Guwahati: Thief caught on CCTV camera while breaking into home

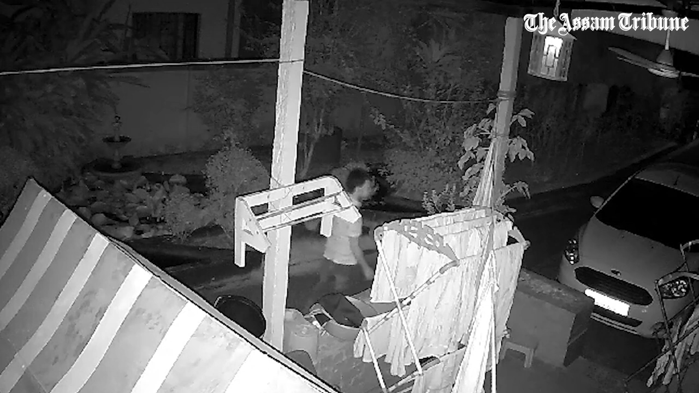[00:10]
an instance of an unidentified man trying to sneak into a campus in Guwahati's Shanmari area was caught on CCTV camera.
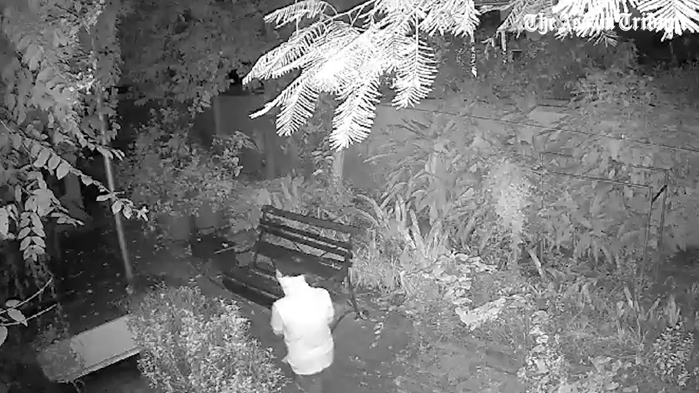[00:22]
Initially, the man could be seen strolling around in the area with his face covered with a piece of cloth. He later realizes that a camera was installed and tries to dismantle it. The incident took place at Shanmari, Navagiri Road in the wee hours when residents were asleep. The increasing number of thefts has become a matter of great concern for residents.